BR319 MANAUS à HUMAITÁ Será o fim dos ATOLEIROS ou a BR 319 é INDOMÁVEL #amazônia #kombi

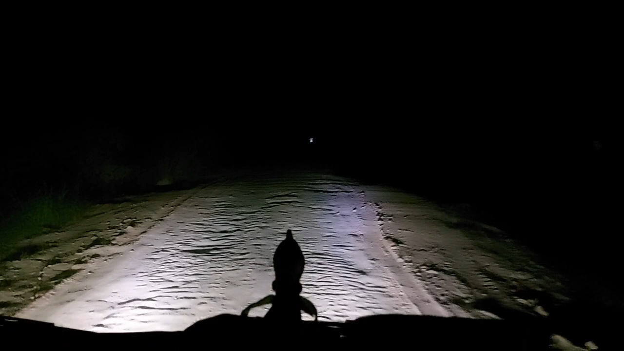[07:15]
E aí, Louquinha? Presta atenção, Louquinha. Se passar direto, arrebenta a suspensão.
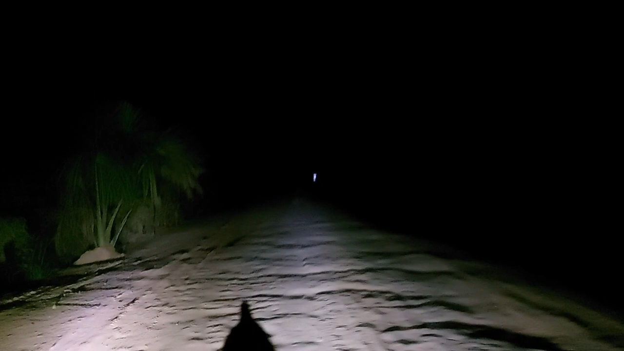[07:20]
Aqui a BR Fantasma. Lá direito, direito.
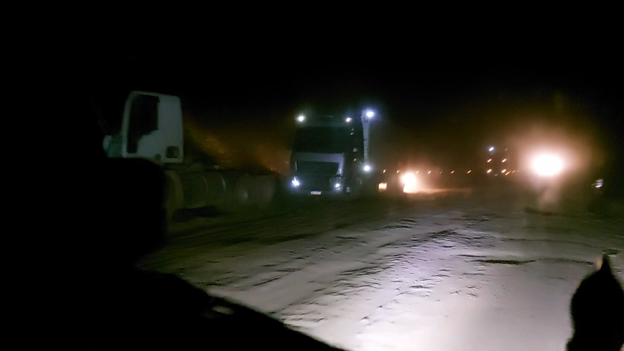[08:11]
Pessoal, nós estamos ainda na estrada, de noite. E aí, tomou de caminhão. Olha o que aconteceu.